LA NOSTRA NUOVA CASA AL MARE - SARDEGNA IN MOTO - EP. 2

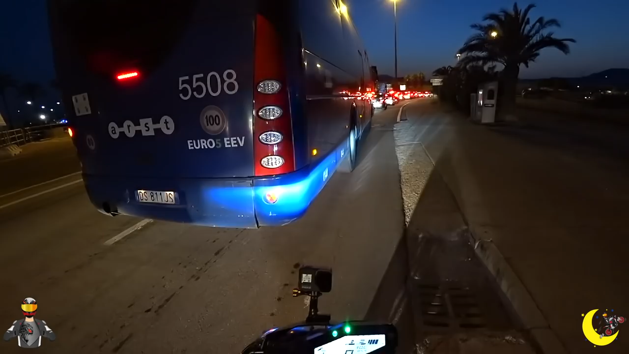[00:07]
C'è un traffico della madonna, adesso dobbiamo andare verso destra